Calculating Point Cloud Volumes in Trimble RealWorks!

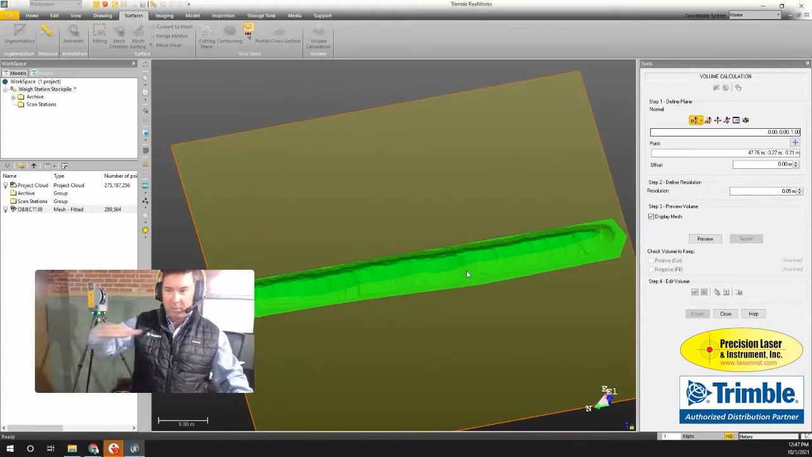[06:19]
create a horizontal plane but I'm actually going to just pick three points around
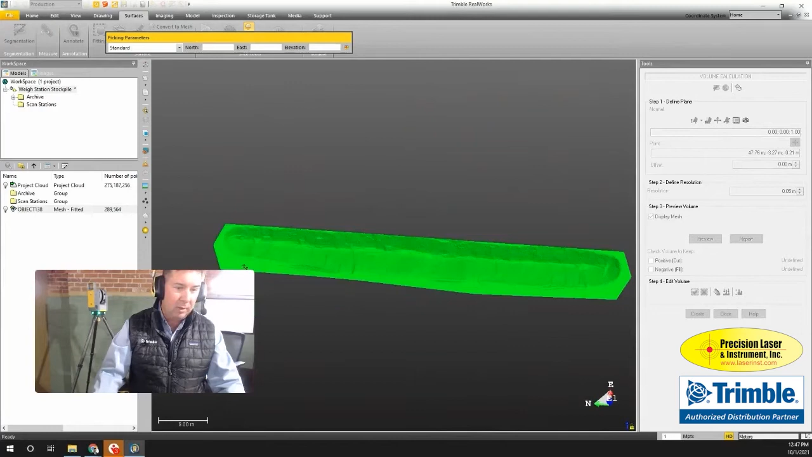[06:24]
the base of this stockpile pick a couple there
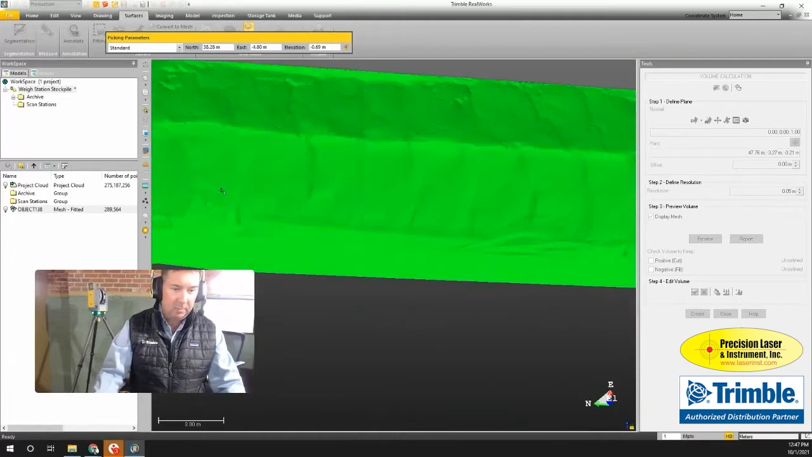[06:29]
and pick my third one over here all right so that looks good so now I'm going to
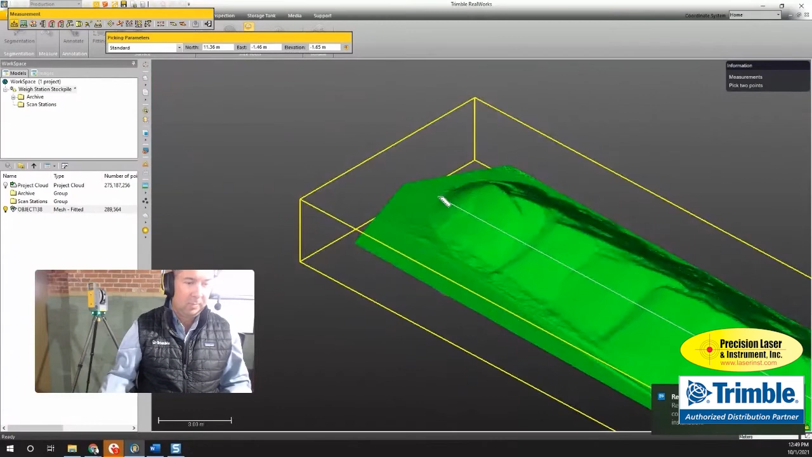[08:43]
click on this end sorry I had it set on the vertical so I can see it's about 72 meters so probably around 230 feet long
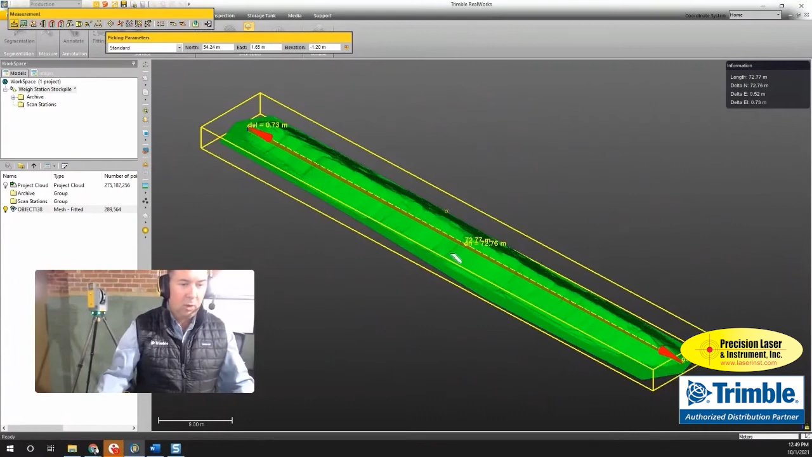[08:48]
if I wanted to see how high this was I could also do a constrained vertical measurement so
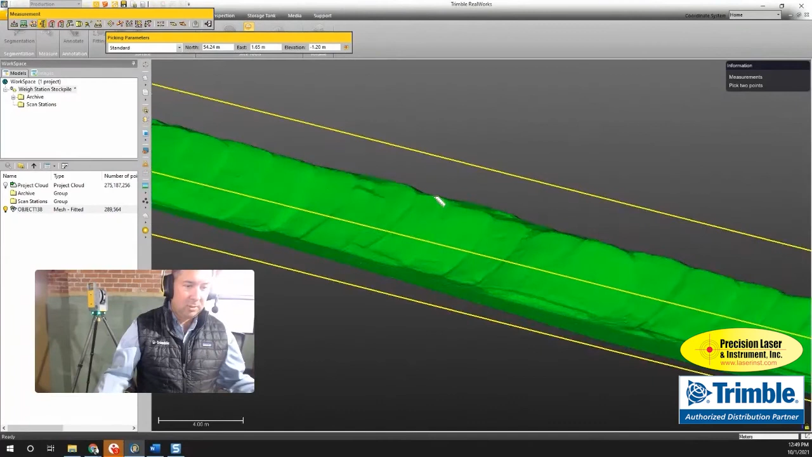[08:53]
just click up here on the top and then click anywhere here along the ground and it's going to snap and let me know that that's about 2.2 meters high so that's it it's really quick and